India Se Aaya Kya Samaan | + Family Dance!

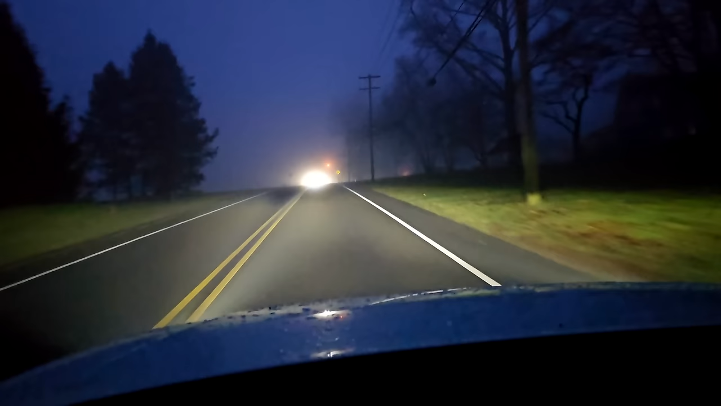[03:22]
फॉग देखो आप लोग, सुबह के 4 बज रहे हैं।